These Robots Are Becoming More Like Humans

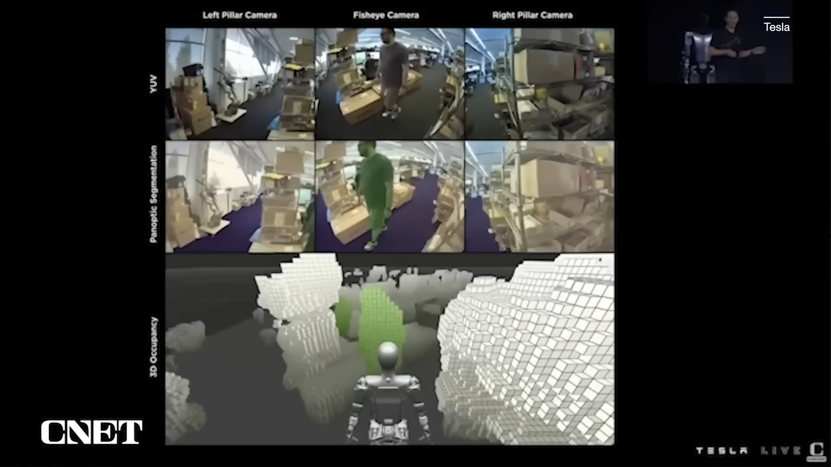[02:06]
So instead of detecting nearby cars or pedestrians, the robot is trained to detect objects and humans and navigate around the real world.